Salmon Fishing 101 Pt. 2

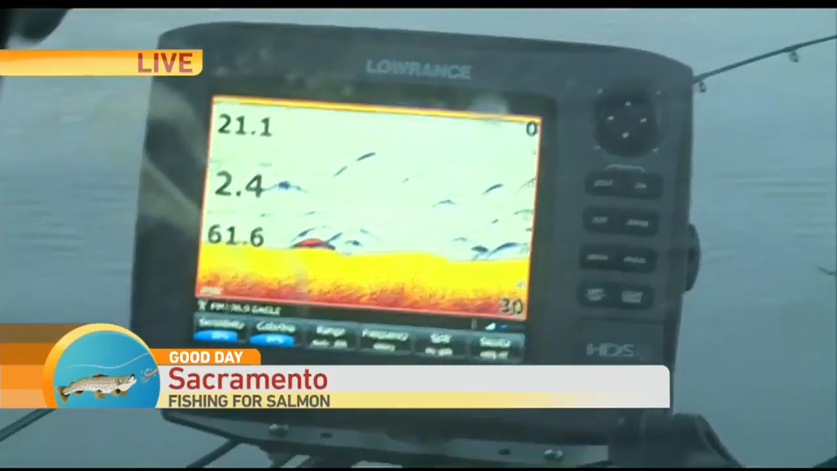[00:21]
IT KIND OF SHOWS US THE CONTOUR LINES AT THE BOTTOM AND SHOWING US HOW DEEP WE ARE. AND HERE'S OUR STRUCTURE SCAN, OUR SIDE SCAN IMAGING AND SHOWS US STICK AND THINGS AS CLEAR AS A CAR EVEN DOWN THERE.
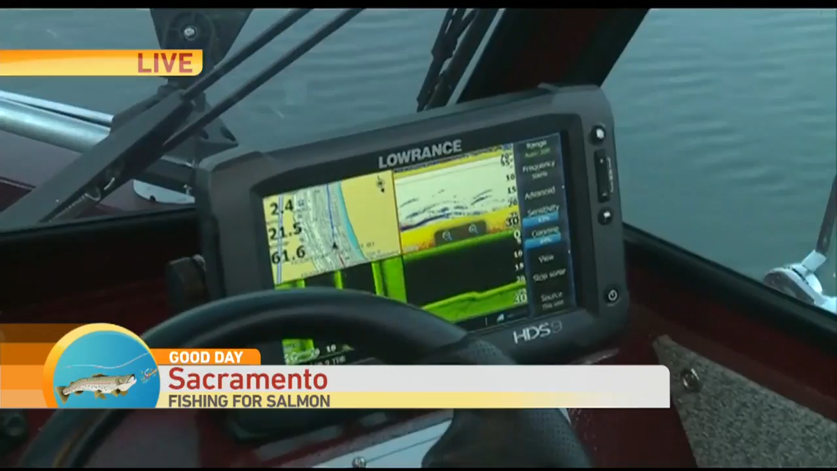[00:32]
THAT'S SO COOL BECAUSE RIGHT NOW WE JUST HAD A STORM, SO THERE IS A LOT OF DEBRIS, AND THEY HAVE TO CLEAN STUFF UP A LOT.